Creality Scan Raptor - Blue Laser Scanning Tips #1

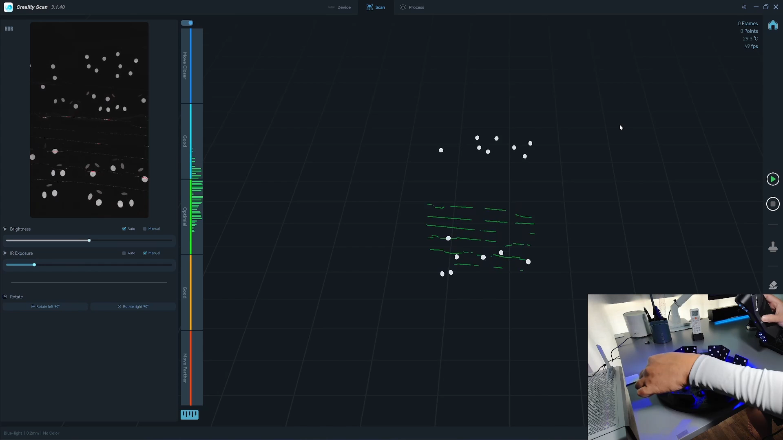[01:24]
The latter can see markers very far. If I turn the scanner in this orientation, it sees the target over here.
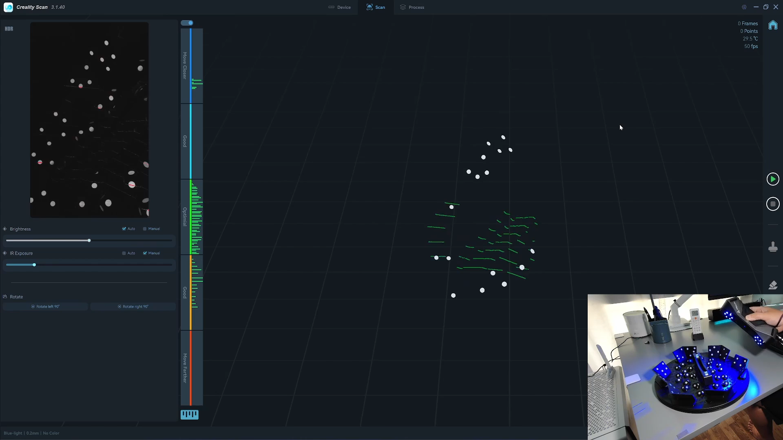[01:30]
So I can swipe the scanner in this orientation and I can swipe in any orientation without losing the track. I can flip it around as I want.
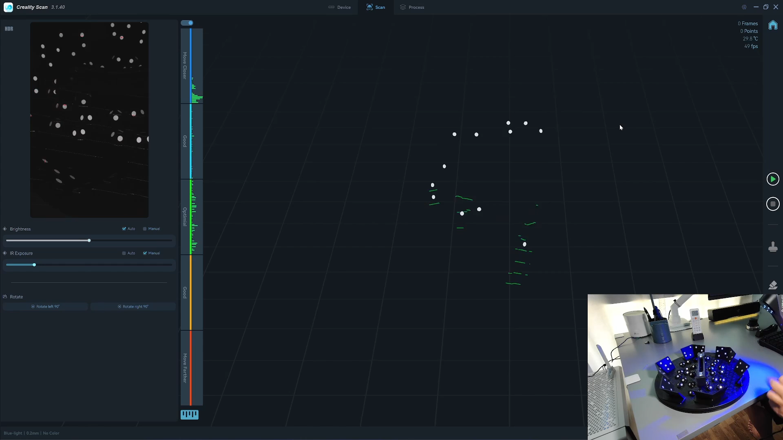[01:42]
So this target is useful for small to medium size object without actually applying the markers on the object. So I start the scanner. First, you need the infrared sensor to see all the markers position so that you can move faster when you scan.
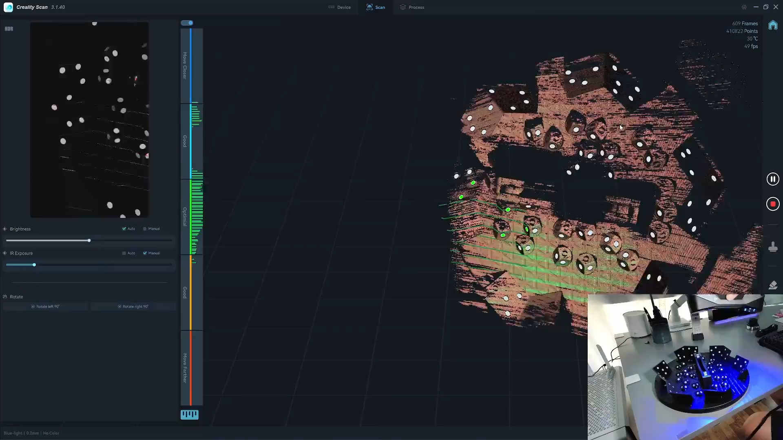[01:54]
Okay, so we have all the markers.
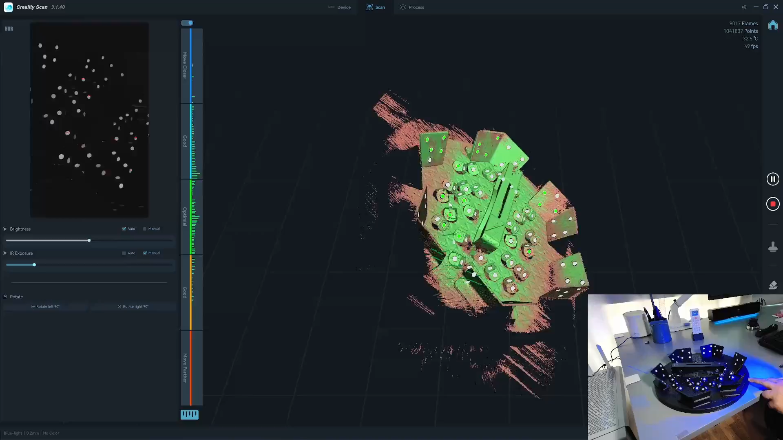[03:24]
So I think we have it, almost everything.
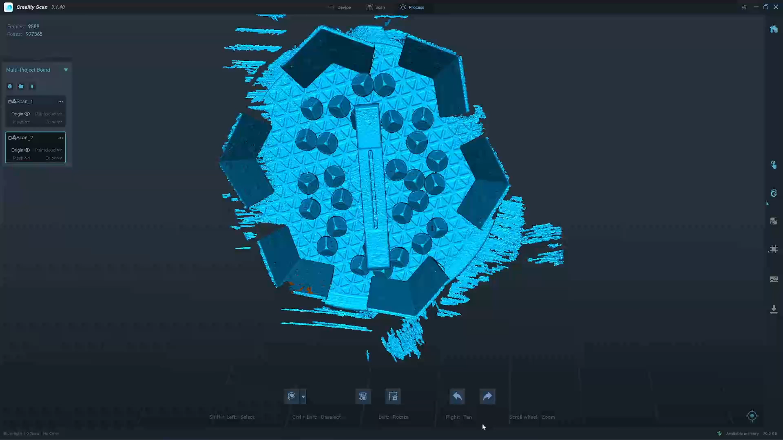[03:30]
So I will clean up the model.
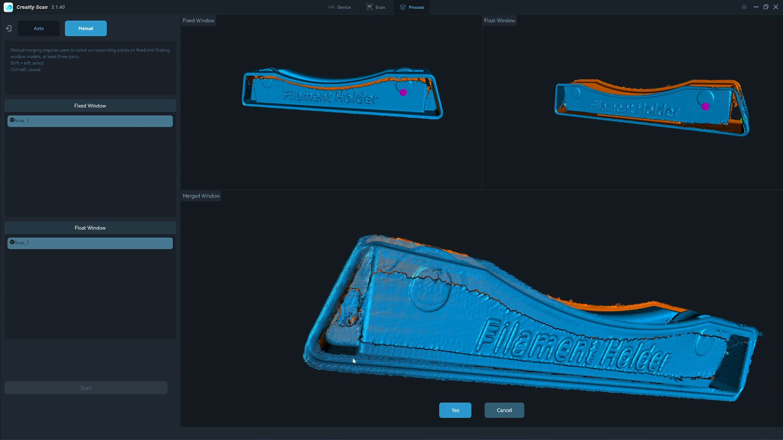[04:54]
you have a double walls here because it doesn't know where to stop when it's in the vertical position.
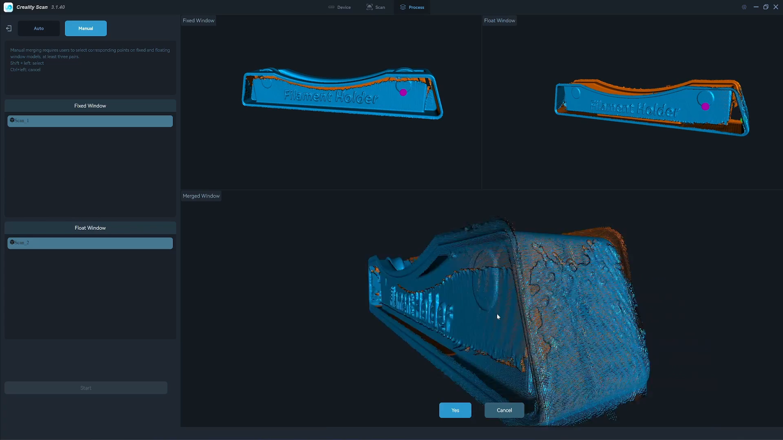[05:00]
But on the sides here, it's matched perfectly, see, the text here doesn't match, see. So you have two options, you can match this one manually in Cloud Compare, which is most people don't want to do that because it takes time.
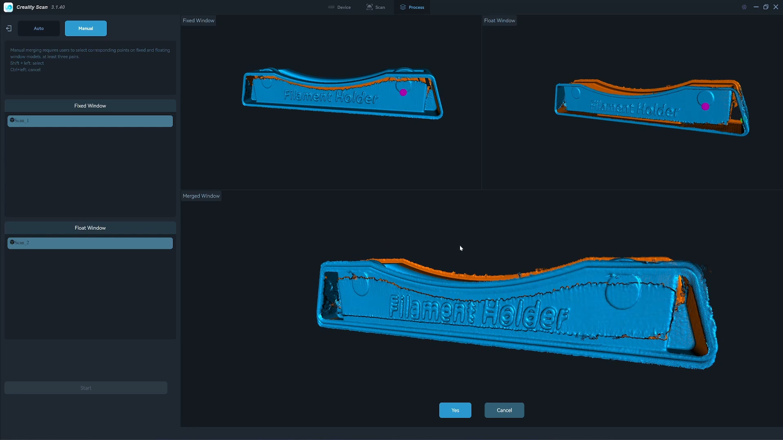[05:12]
So I have another solution. If we do a third scan that sees all of the three sides, I mean, if we have a third scan that can see one side and top and the bottom, we can use that scan for bridging these two scans together.
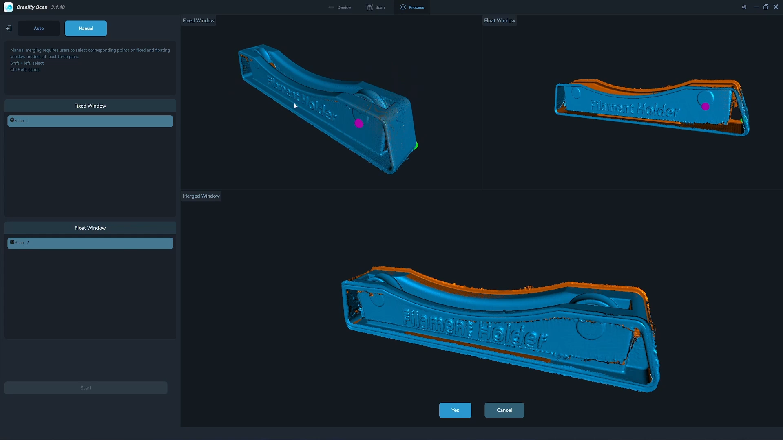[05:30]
So we pair this one with the third scan and then we pair it to the second scan. Let me show you. So I will scan on this side because if you see the top, if you see the bottom and see one of the side wall here,
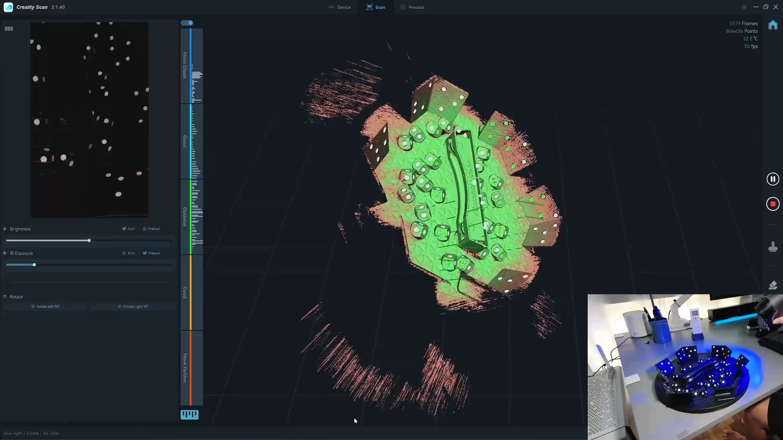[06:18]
So this is a bridging scan.
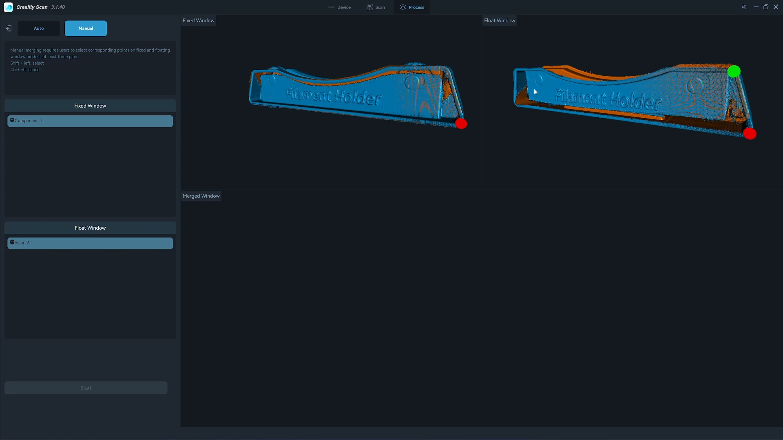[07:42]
Two. And probably some in the bottom here. Ah.
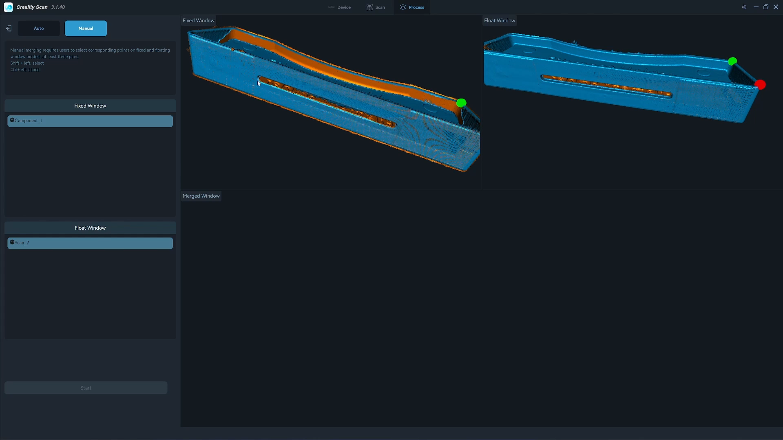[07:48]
Three. Yeah. It's merged correctly because the text here. If you look at the text.
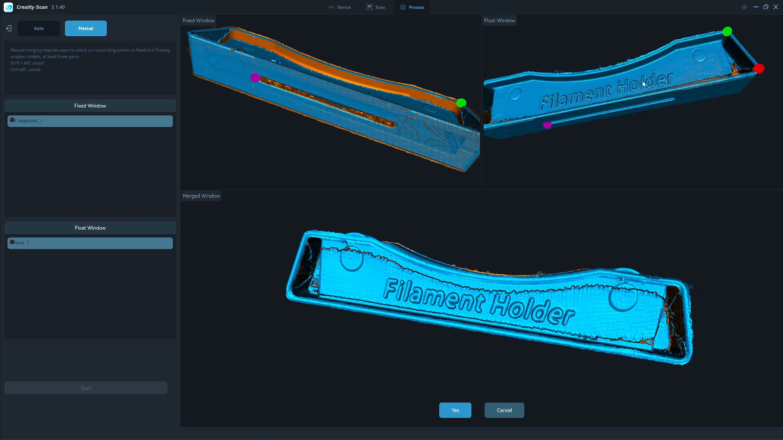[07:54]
Yeah. The text match perfectly.
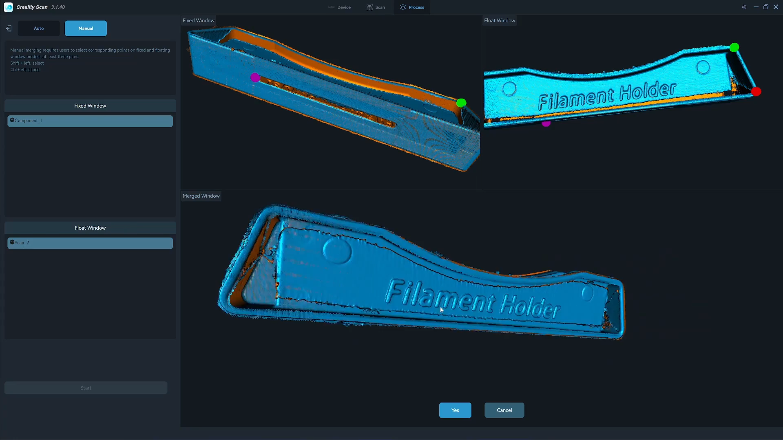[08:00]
So I think it's a, it do the correct merging. So we have not so clean point clouds here.
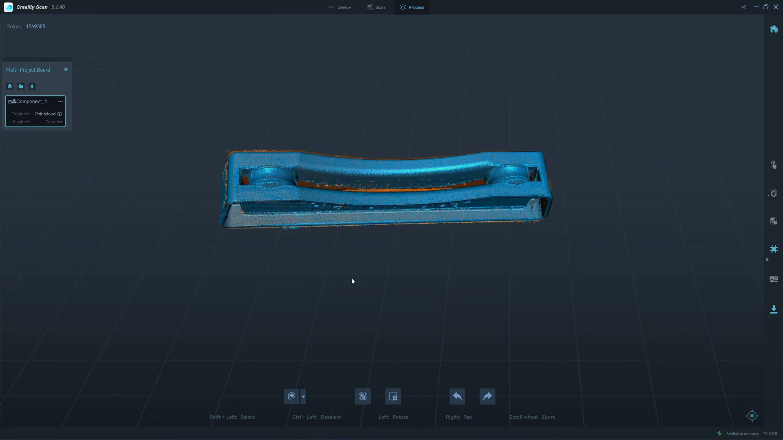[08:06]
I'm going to, I'm not going to trim anything here. We just turn it into a mesh with the faces.